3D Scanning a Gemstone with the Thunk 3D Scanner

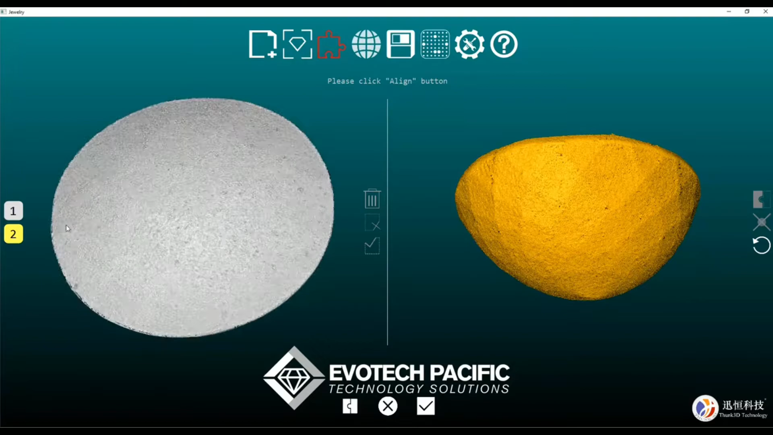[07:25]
So what I'm going to do is zoom on in and just select a section there.